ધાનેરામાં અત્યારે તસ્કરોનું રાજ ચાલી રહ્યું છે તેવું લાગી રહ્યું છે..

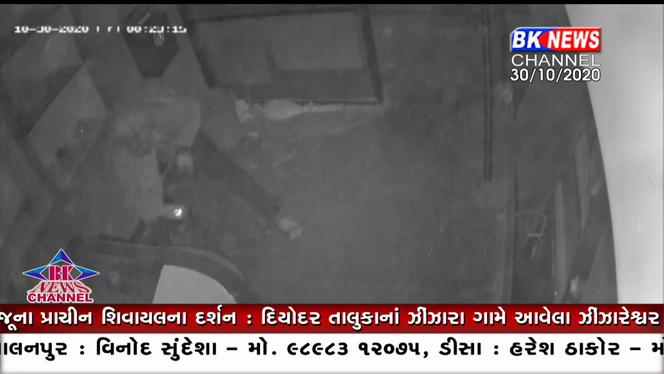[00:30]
ધાનેરા તાલુકામાં તાજેતરમાં ગોકુર નગરમાં એક સાથે ત્રણ મકરના તાળા તોડિ દૂદમણરીના મંત્રીએ આજે સાવારે ધાનેરા પોલીશને પણ ચોરી મામલે જાણ કરીએથતી દેરીમાં ગલાગેલા સિસી
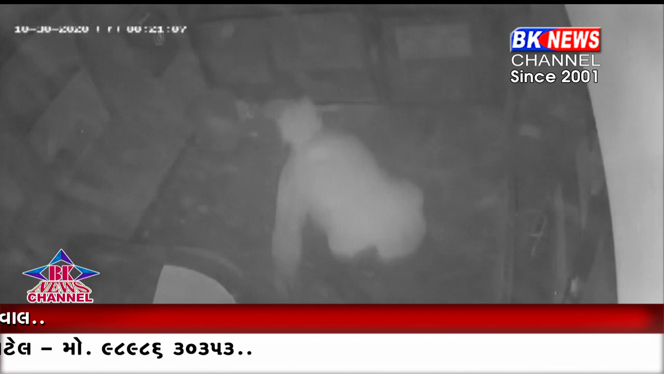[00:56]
ટીવી કેમેરા ચેક કરતા નેનાવા દૂદમણરીમાં ચોરી માટે આવેલા ઇસમના હ